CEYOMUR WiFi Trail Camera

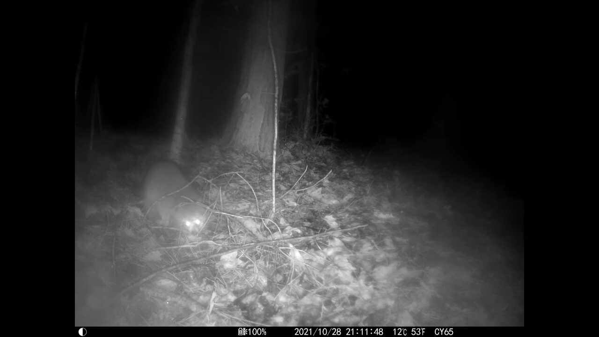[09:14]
now we baited the area with food so we could have a better chance of capturing animals but it was rainy and the lens was a little bit fogged up but that's a raccoon and you can see his bright eyes and you can see the stripes in his tail then we had a possum now this night was clear you can see the footage is nice crisp and clear yeah and at night it will be a black and white infrared footage and on the next day a squirrel came back thanks for watching guys